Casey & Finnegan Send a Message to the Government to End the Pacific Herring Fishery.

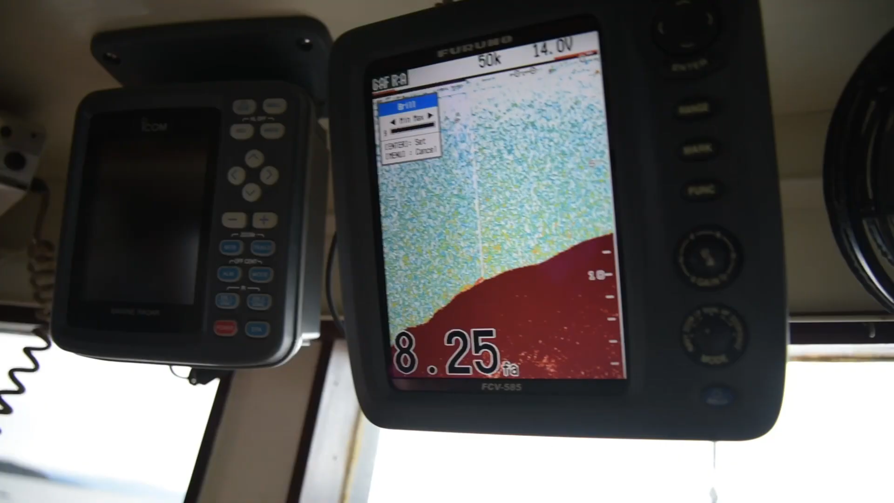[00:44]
On screen: depth 8.25 fa
Well, if you look up here at the top, that's called a sounder, and the sounder shows us where the bottom is, and it shows us where all the big herring balls are.